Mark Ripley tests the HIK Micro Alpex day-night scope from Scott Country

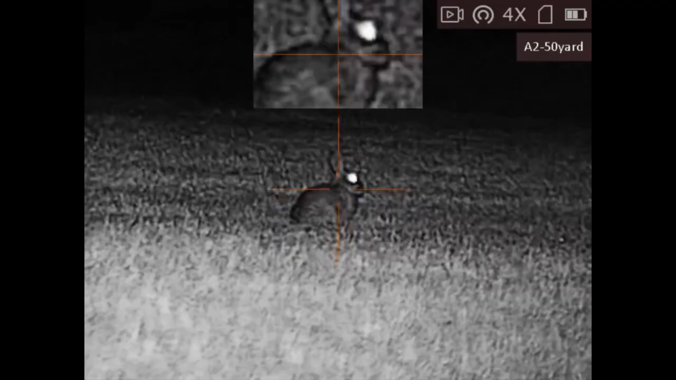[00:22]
Now you get a black and white night vision image through this and it's also very,
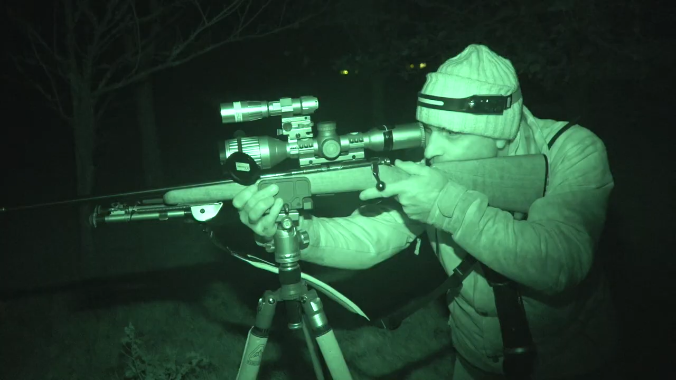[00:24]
very good at last light so when with the naked eye you're basically just looking into darkness.
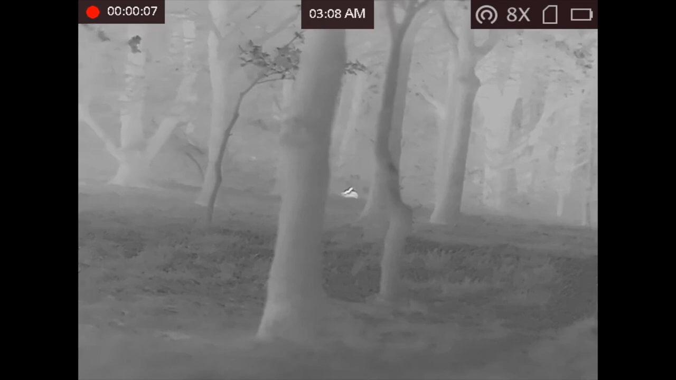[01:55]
You've got four times zoom on here and you've also got the option to have picture in picture mode so
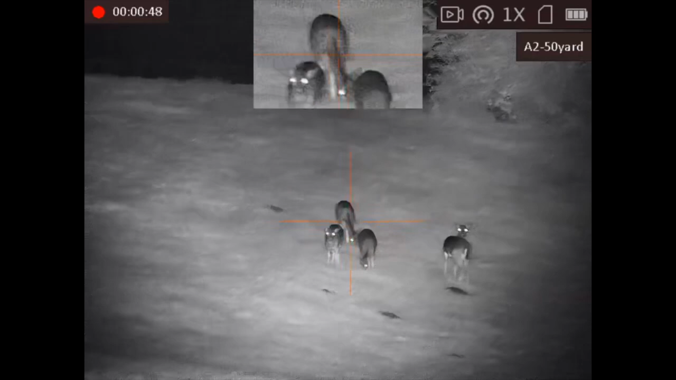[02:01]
you get the superimposed little screen at the top of the main screen which allows you to aim a little bit more precisely or you can just use the wheel on the side there which gives you a very smooth zoom from one times to four times magnification.